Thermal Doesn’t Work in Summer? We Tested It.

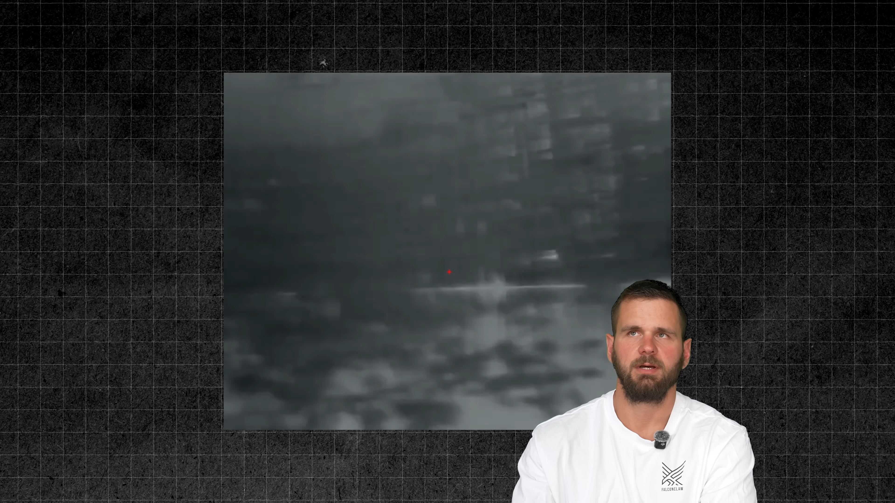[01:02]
So the heat signatures from the humans and the
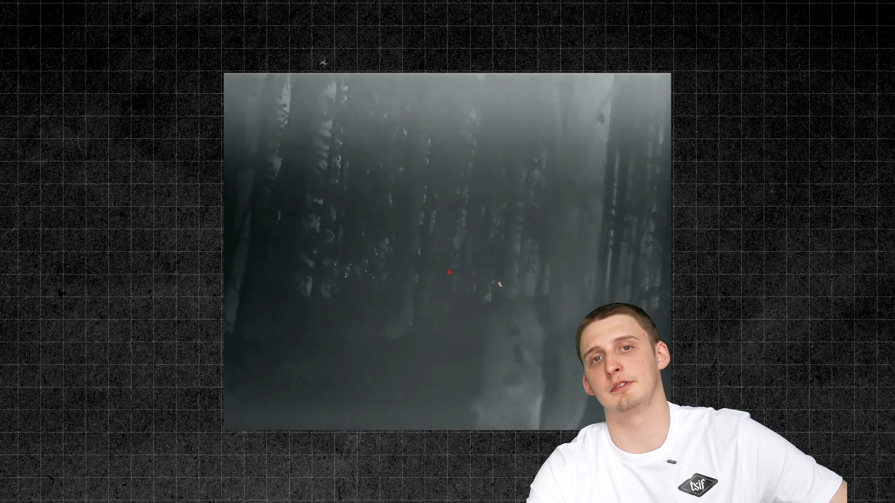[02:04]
some noises in front of us And then this thermal is currently mounted on a rifle As you see it's a really
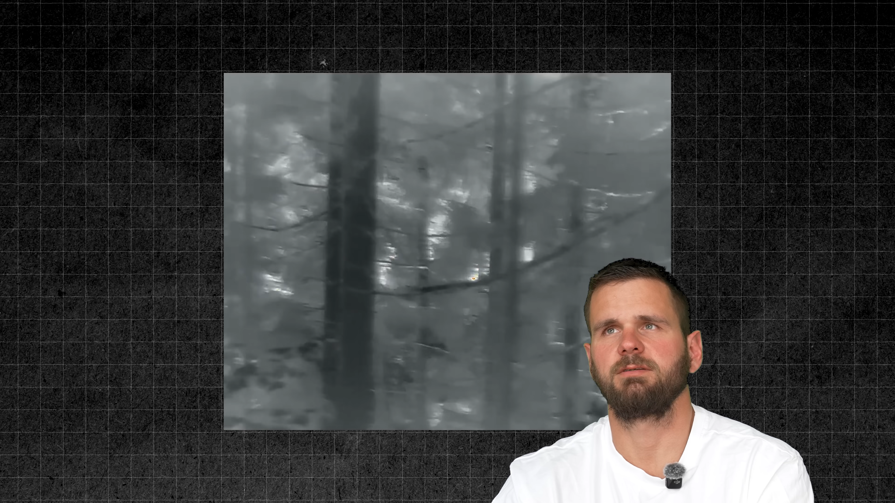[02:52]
actually starting to be a problem here It's going to give you a lot of signatures which might stop you from Seeing more detail or looking at the right stuff Here we can see that
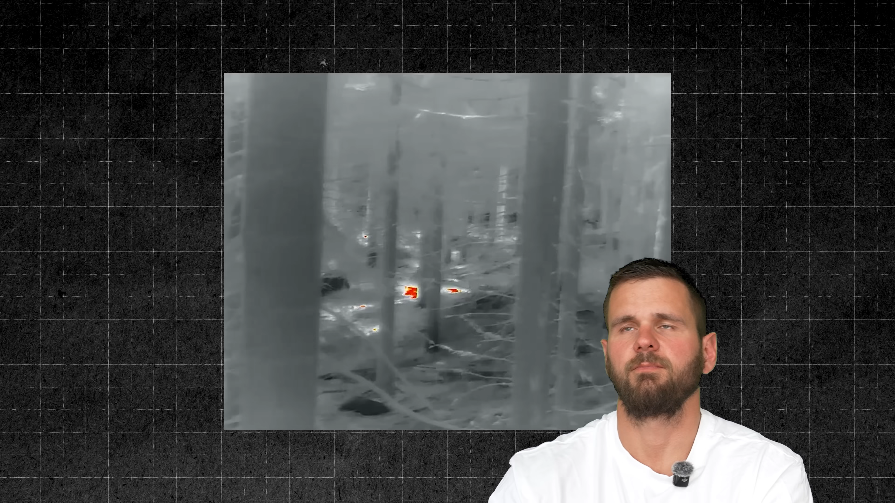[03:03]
there's something that resembles a human But it's but if it's very standing still in one place So
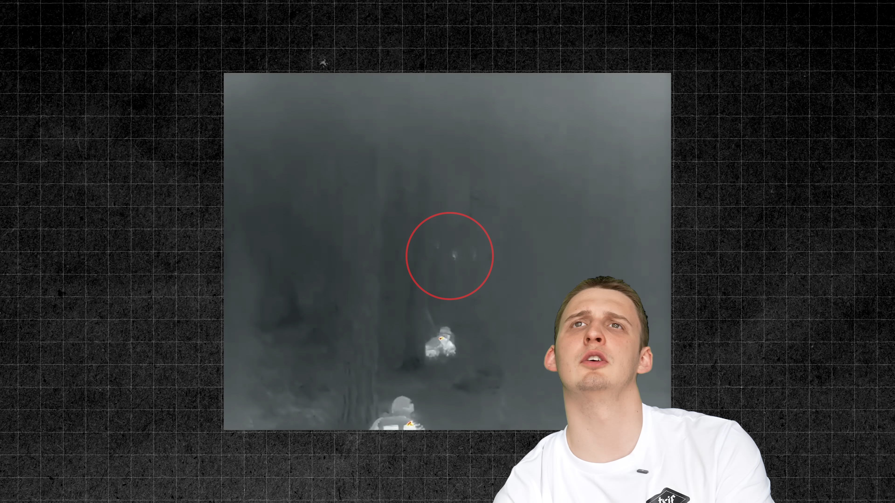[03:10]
it all depends on the angle of the sun and how hot the ground gets During the summer while it's day I usually don't use red hot myself
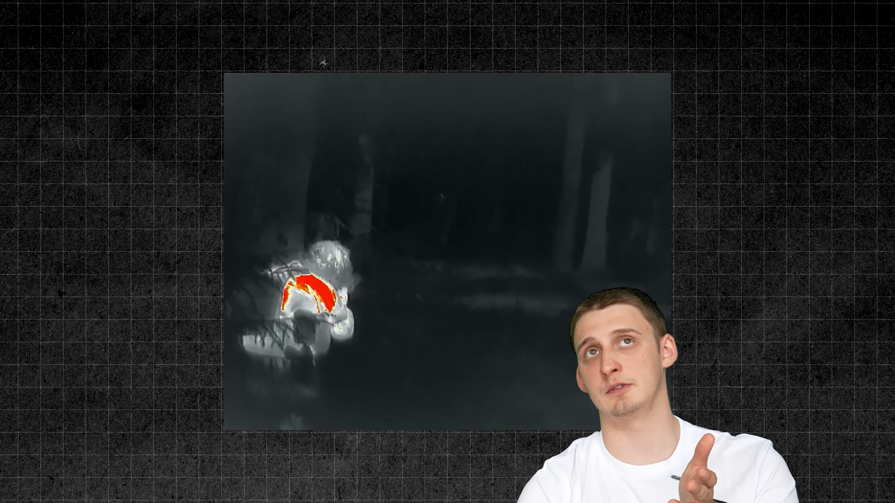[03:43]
even see them Yeah that's a pretty crisp image You can see there's a bunch of dudes probably like a squad or something And
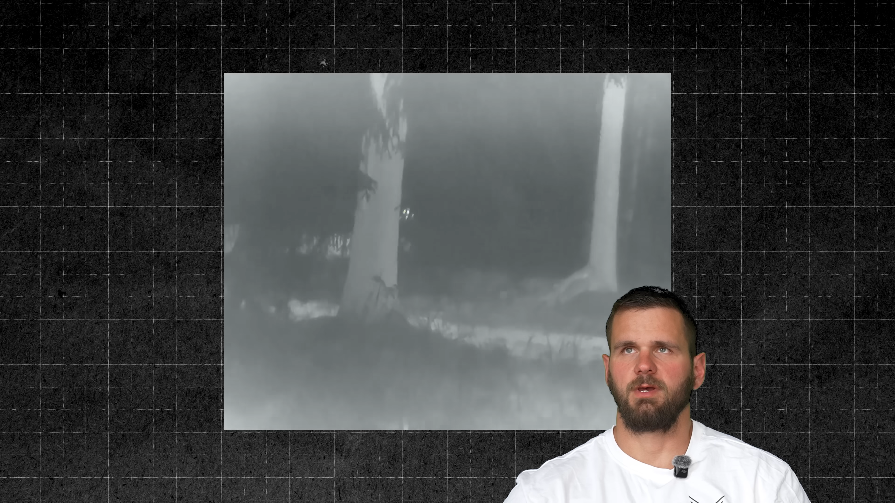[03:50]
those guys don't have thermals There's if he's behind some vegetation there's no chance of them seeing the guy with the thermal In reality you could already engage from that distance and just start shooting So just one guy has this
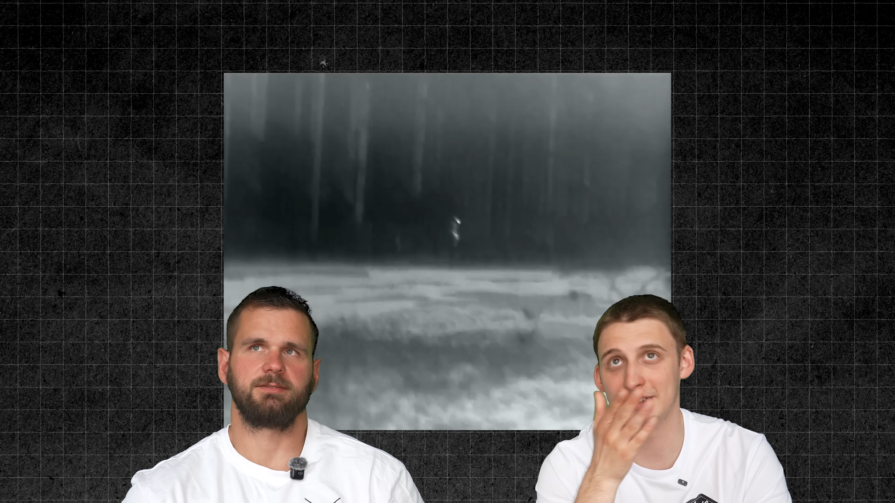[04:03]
That would be a clean kill right there And just bam It's
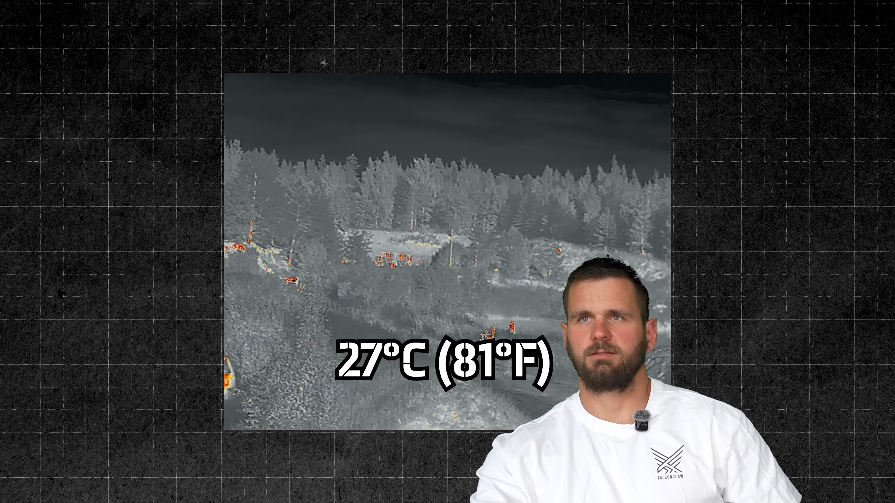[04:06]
around 27 celsius and the distances are from
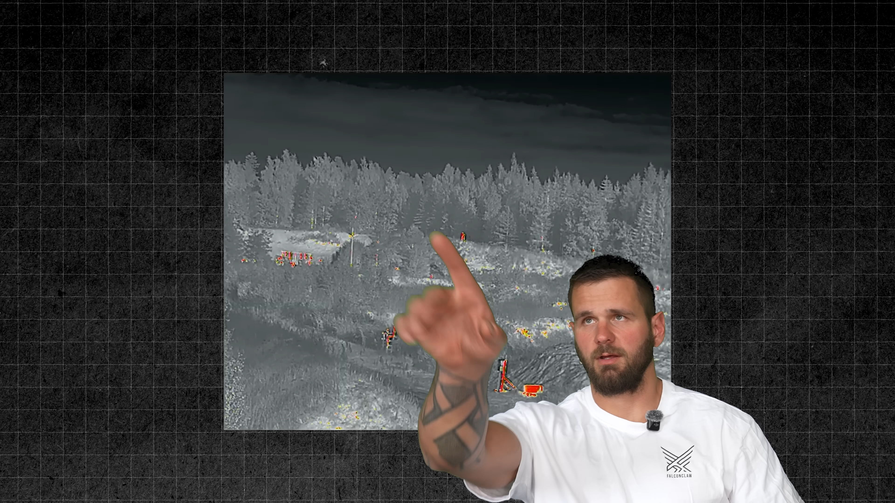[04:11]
On the right side you see I'm walking there that's close to 300 meters away When you're out in the open of course it's easy to see I'm walking on like a high berm or something
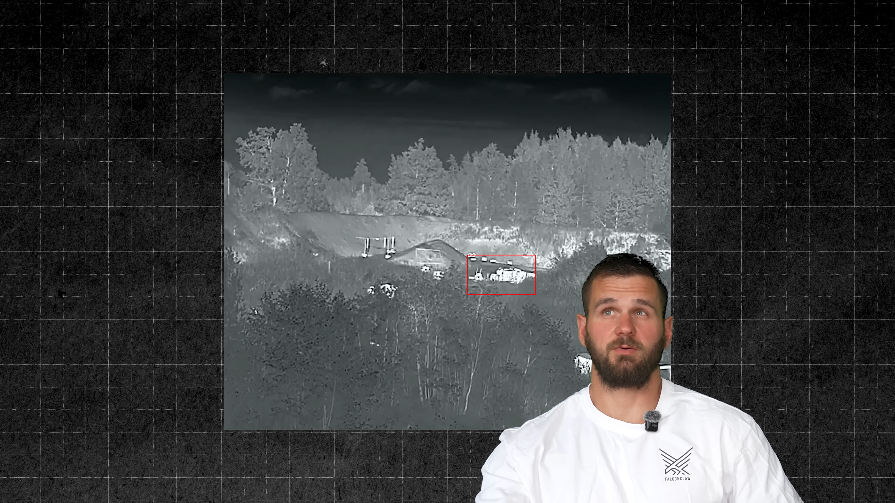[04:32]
hard to distinguish if I stood still even more so It was midday It gets really hot a lot hotter than human body temperature It's actually hot to the touch